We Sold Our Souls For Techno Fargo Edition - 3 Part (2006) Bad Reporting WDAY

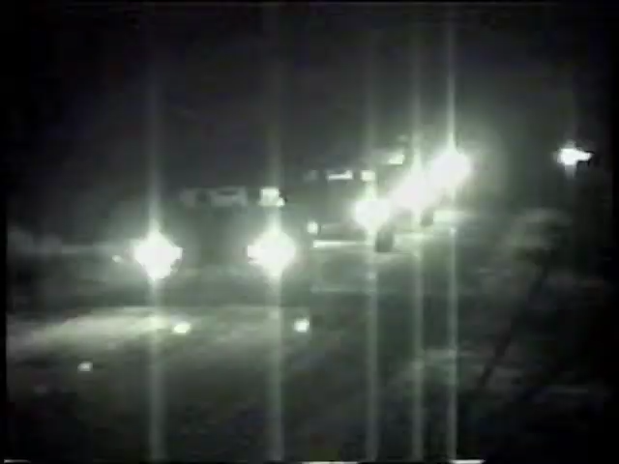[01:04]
A gravel road leads partygoers to an event that attracts some from as far as Minneapolis and Duluth.
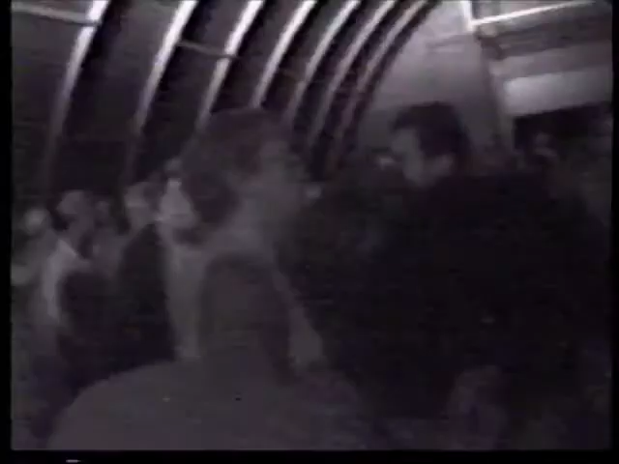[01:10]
In a Quonset on this farmstead, an all-night techno dance party is in high gear.
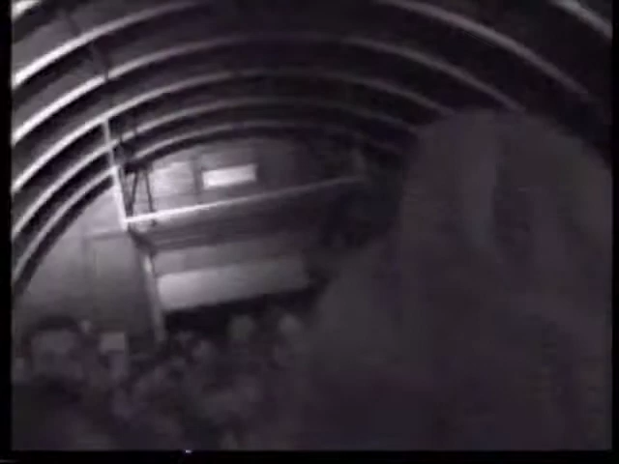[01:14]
And plenty of people are high on drugs, according to an undercover drug officer.